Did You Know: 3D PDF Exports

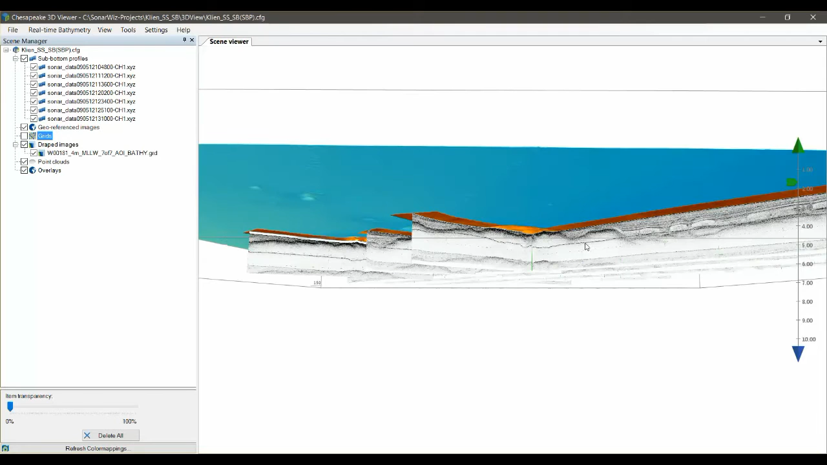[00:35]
that we've created curtains for and put them all into a single scene.
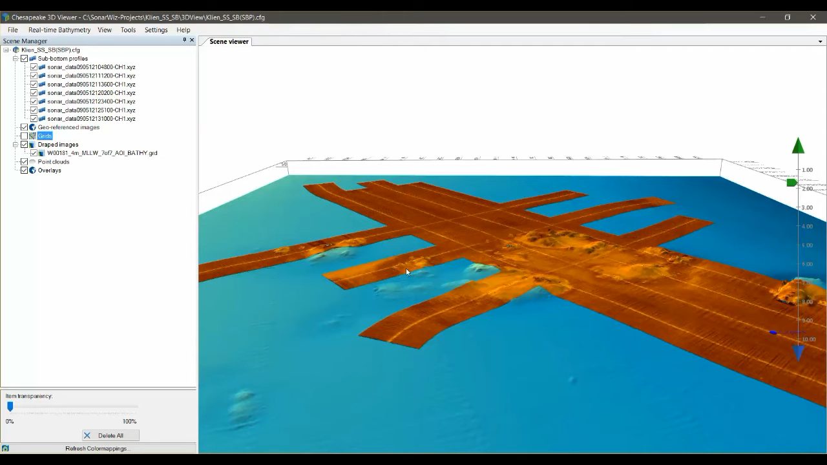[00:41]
Being able to see your data in a 3D viewer is really helpful when you're doing analysis. You can zoom in and zoom out, you can turn layers on and off, you can change the vertical exaggeration. It really lets you drill down into your data and see the relationships between the various data types that you've collected.
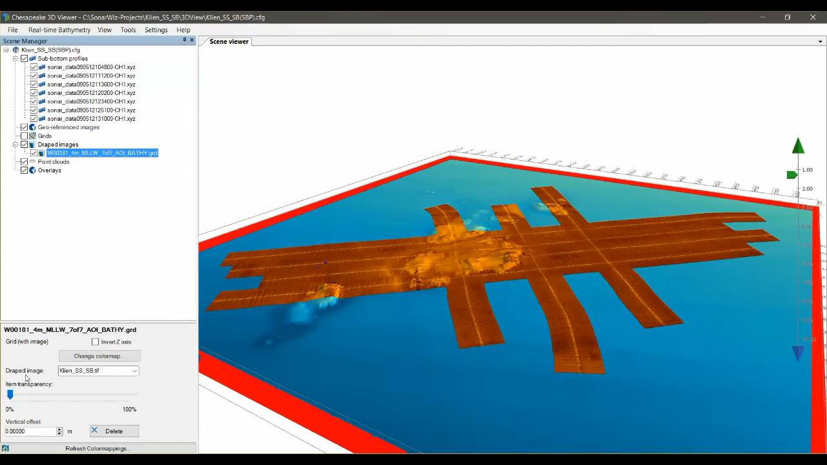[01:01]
For example here we can make the top image mosaic disappear and see the underlying bathymetry or completely remove it and just focus in on our sub bottom data.